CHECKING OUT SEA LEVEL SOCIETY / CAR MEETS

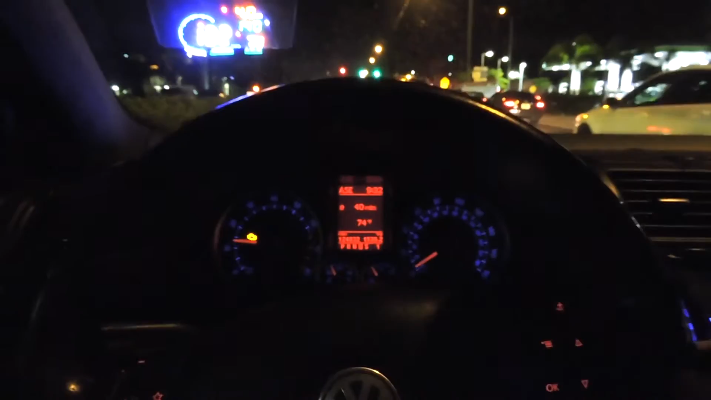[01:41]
and I guess the guys are meeting and then put the windows up
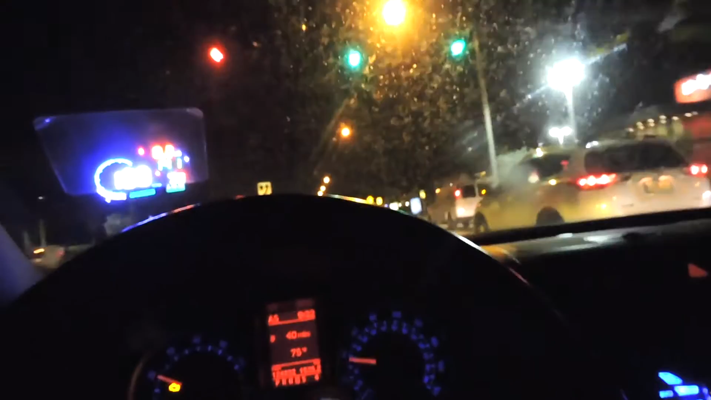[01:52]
I guess the guys are meeting Alex's house so yeah I actually turned at the gas station while Fabio was already on the road I assumed he was on the gas station right now I'm gonna try to catch up to him he's over there somewhere all right get right back when we we're closer to Alex's house all right guys I don't know if you can see it but Fabio and Ernie finally catch up to them so let's speed it let me go a little bit
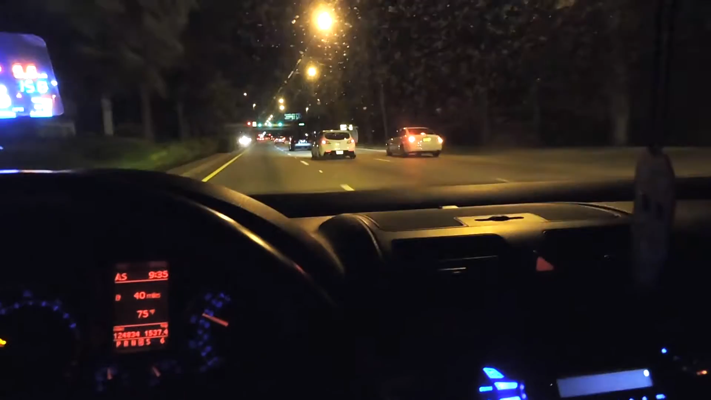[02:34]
there's Ernie there's Ernie hold on hold it I'm gonna do a quick uh flyby for yeah guys did a quick little flyby for you guys for the catalyst downpipe